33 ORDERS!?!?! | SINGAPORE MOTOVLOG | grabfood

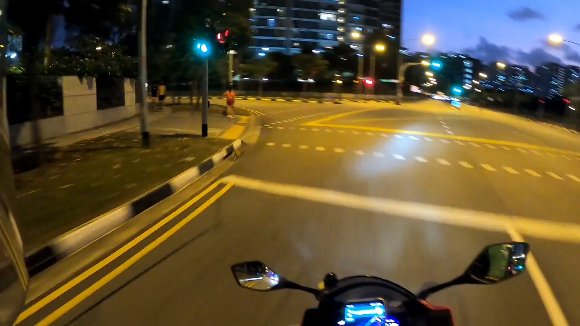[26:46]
But I'm starting to be blind, man, with the darkness. Hello darkness, my old friend.
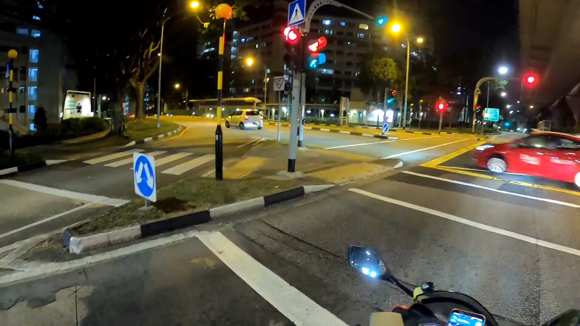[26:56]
So this is my last order that I'm sending all the way to, where's this place called?